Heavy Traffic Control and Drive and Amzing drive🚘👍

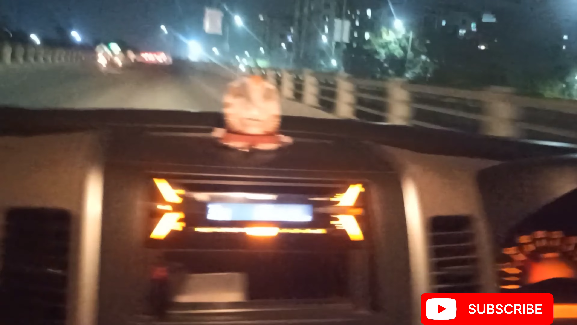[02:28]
फोर्थ डाल दिया. वेरी गुड. और ये दोनों मिरर देखते हो ना सर?
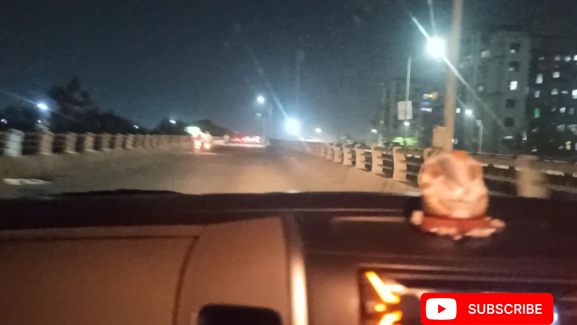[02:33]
yes. ये वाला अभी राइट लाइन से रहें तो, मतलब इधर टू व्हीलर चल रहा है ना. हाँ, अभी अपना स्पीड भी है ना 50, उसी लिए चल सकता है.
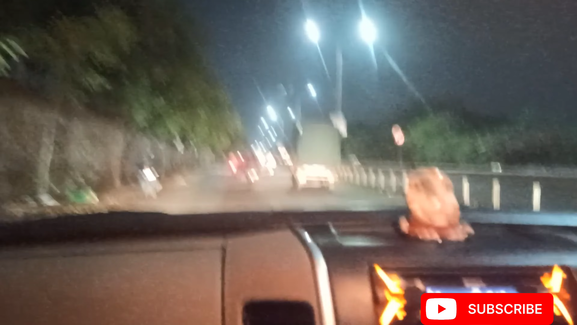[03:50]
कुछ भी एक्सीडेंट नहीं होना मांगता है ना, ये केयरफुली है क्या? नहीं. वेरी गुड सर.
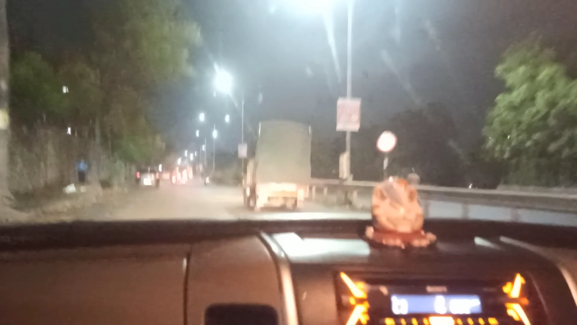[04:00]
नहीं, और थोड़ा आगे. ओके, अभी ये गाड़ी के पीछे आपको पार्क करना है. कैसे करते हैं एक बार ऑडियंस को दिखाना. क्या दिया है अभी? इंडिकेटर दिया.